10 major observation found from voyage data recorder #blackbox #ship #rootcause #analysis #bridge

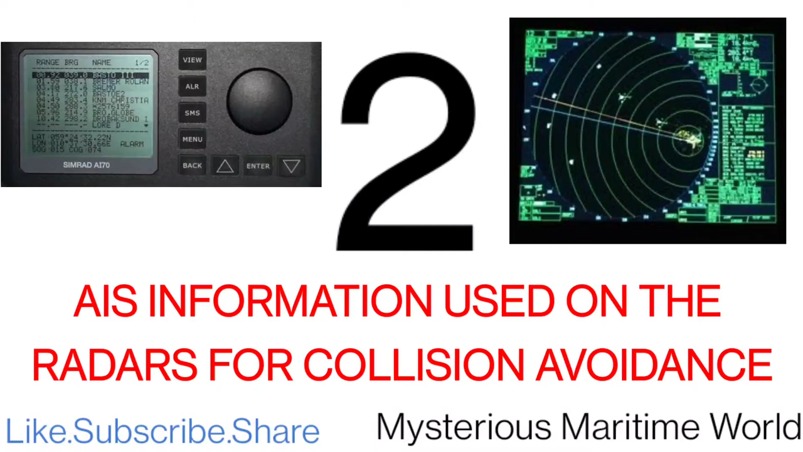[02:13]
AIS Information Used on the Radars for Collision Avoidance In recent times, it has been observed that the bridge team are relying more on AIS information like CPA and TCPA than radar information as it is also interfaced on ECTS. AIS is calculating information from GPS data which can be affected by errors.